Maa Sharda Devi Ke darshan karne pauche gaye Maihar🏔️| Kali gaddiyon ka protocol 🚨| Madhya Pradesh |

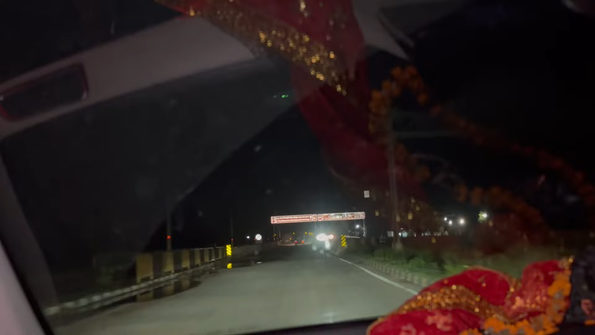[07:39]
विंध्याचल आगे मिर्जापुर था, मिर्जापुर बॉर्डर पड़ता है ना भाई,
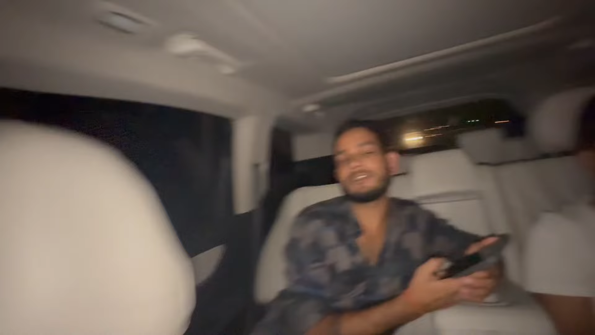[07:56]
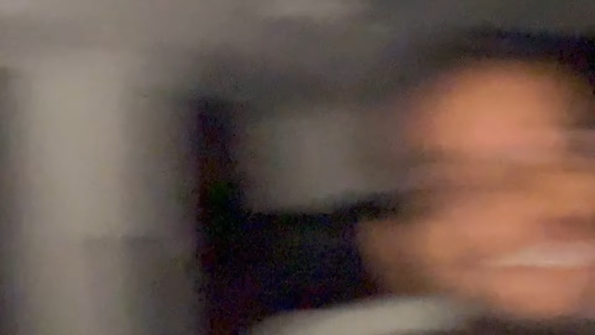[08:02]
चलावे देना गाड़ी
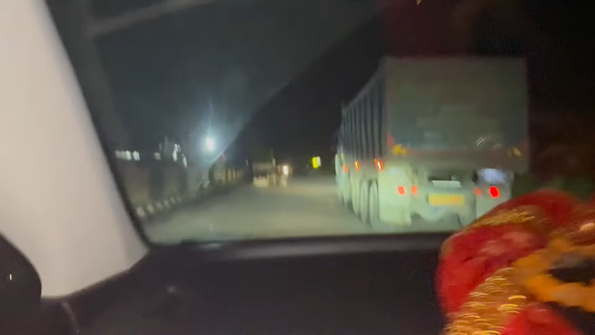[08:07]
और ये एक सबसे बड़ी डिमेरिट है यहाँ पे एमपी का जो इतनी सारी हर सड़क पे,
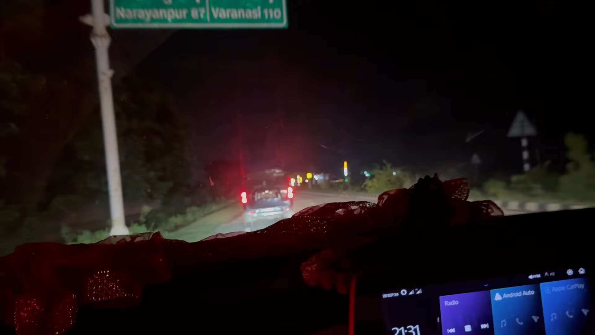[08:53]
तो भाइयों हम लोग मिर्जापुर पहुंचने वाले हैं, और अभी एक टॉल आई है तो सोचते हैं वीआईपी एंट्री ले ले, क्या भाई? चलिए फिर वीआईपी एंट्री लिया जाए।